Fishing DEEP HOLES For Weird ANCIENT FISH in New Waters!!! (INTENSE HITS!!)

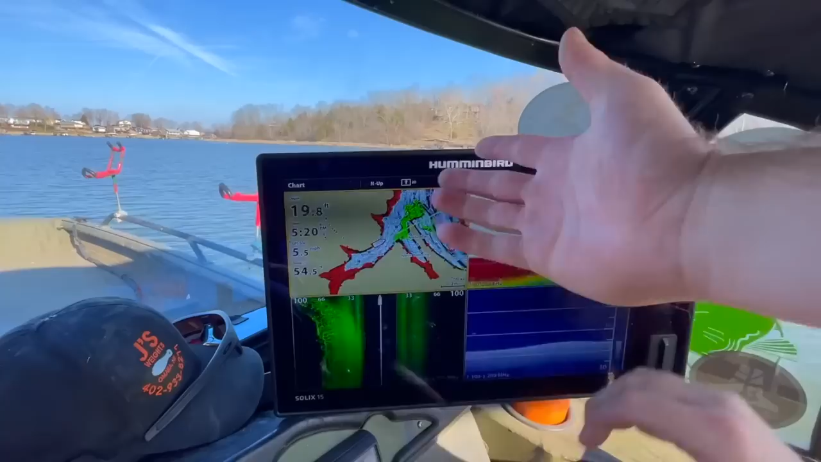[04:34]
Those could possibly be paddlefish, but from being here every year, we got some waypoints and stuff, so. Big boys only. Big boys only.
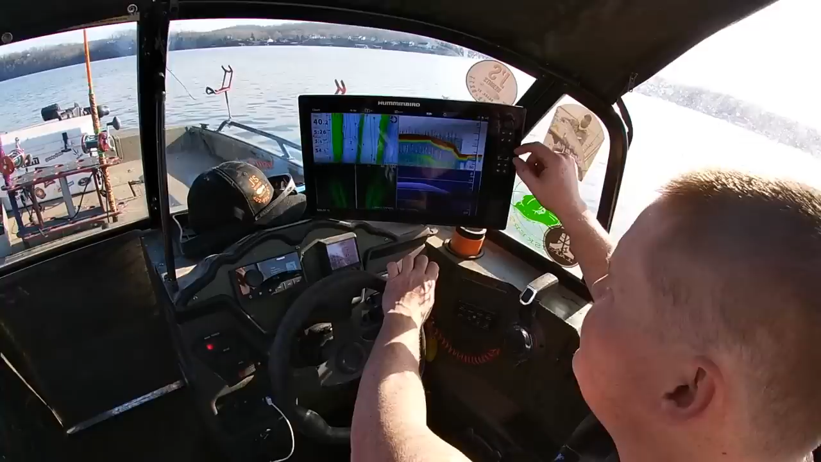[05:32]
All right, we good? I forgot I got the line counters this year. That does make a big difference.
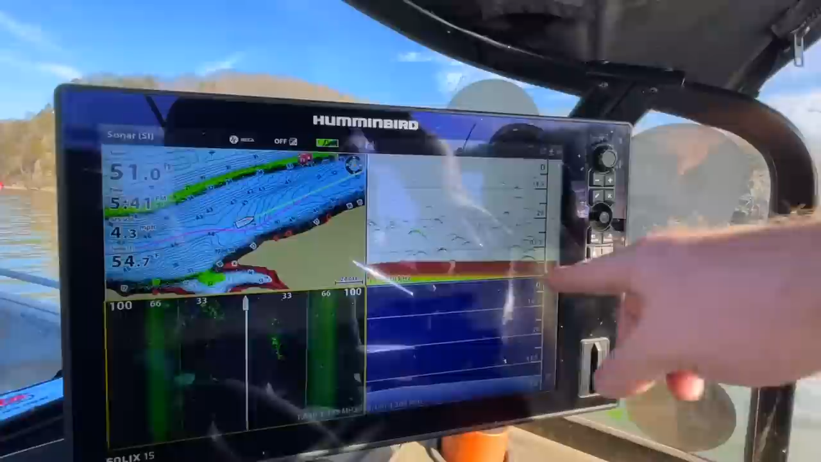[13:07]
because I don't think that's the case. All right, waiting on another big one.